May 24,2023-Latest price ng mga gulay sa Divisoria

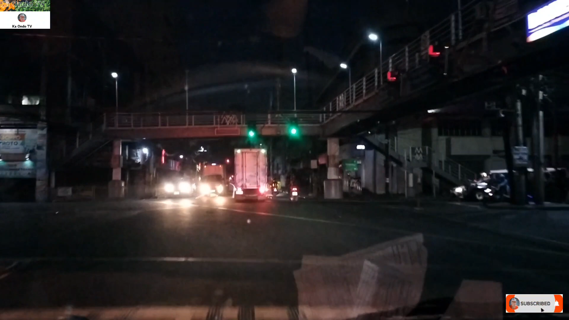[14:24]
Excuse me po. Shout out po sa lahat. Dito na po tayo sa Soler Street. Ampo. Nando po yung 168 1999. Doon.
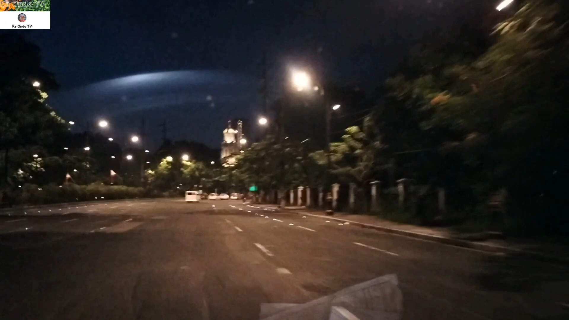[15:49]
Ito yung City Hall ng Maynila.